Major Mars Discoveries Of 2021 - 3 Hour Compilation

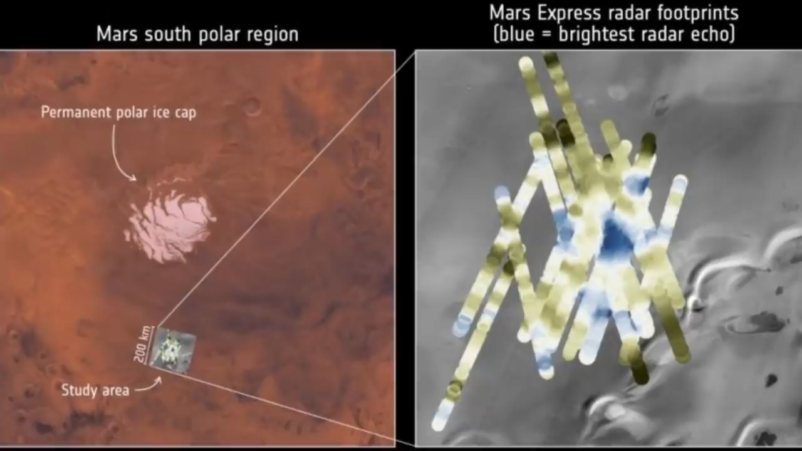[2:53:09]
it sort of implies that either liquid water is everywhere on Mars, or maybe these radar signals are caused by something entirely different that we just don't really understand.